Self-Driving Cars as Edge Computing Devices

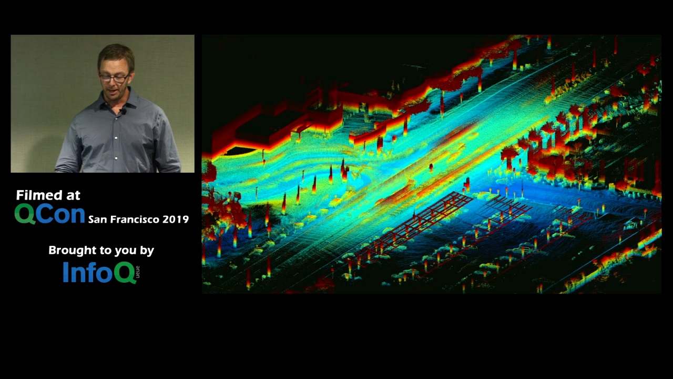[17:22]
We record all the sensor data and you know, with, with sort of multiple laps of, of the same area. And then we try to find all the movers and the background. Kind of find, once we find those, we sort of subtract those out. And then we, from, from basically a bunch of LIDAR points, we have very detailed ground imagery of, of an area where we'd like to drive.
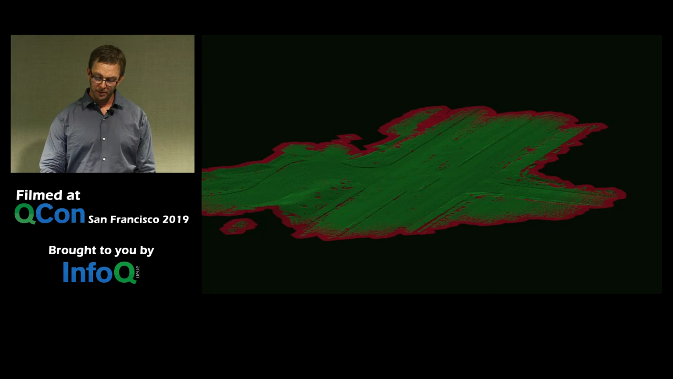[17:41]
And we merge it all together. We have what we're called priors that we can use to localize. So the way the vehicle figures out where it is, is the LIDAR spins around. And we look at this map and we figure out based on the point cloud that's coming back, where must we be on this map? And this works really, really well or really sort of precisely. It's a very accurate way of, of sort of figuring out where you are compared to GPS.
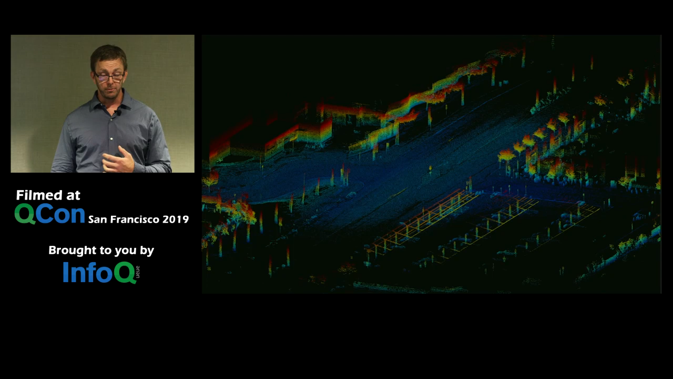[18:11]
So we don't, we don't use GPS to, to localize the vehicle. It's done with, it's done with LIDAR. But of course also in the, in the AV map, we have all sorts of things about lane connectivity and you know, what, what the traffic signals mean and all, all this different kind of stuff. So the, the HD map is, is part of, you know, we, we use logs to, to produce it, but we then take that artifact back and put it on the vehicle,
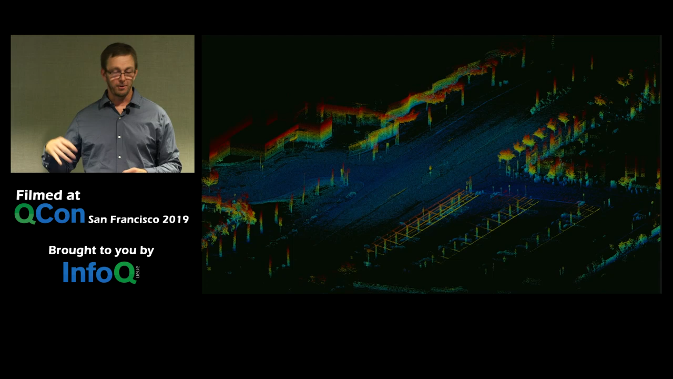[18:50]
sort of like a, like a cache. So we, instead of having onboard to try to figure out, oh, these buildings are all in the background, every single, you know, every single cycle of the LIDAR, We have a cache that says those, that is definitely a building that's in the background.
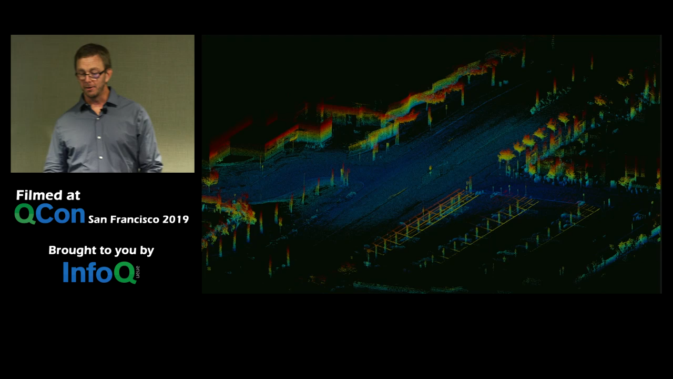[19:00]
You don't, you don't need to worry about it. So the, the biggest thing that we do with logs, though, is we try to figure out how well the software works.
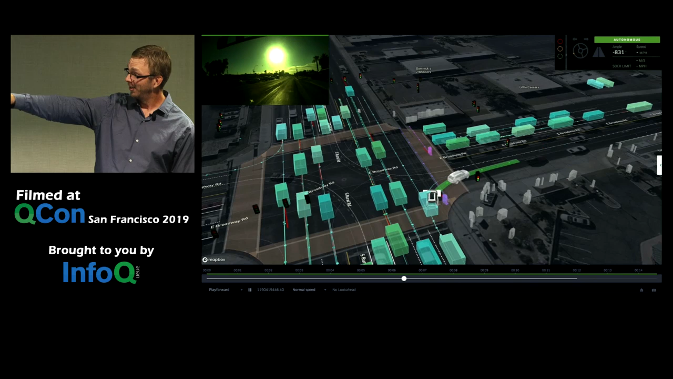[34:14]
the vehicles start to flicker right where the simulated AV is because the perception is actually running like way down the road. And it starts to lose sight of those, those vehicles behind it.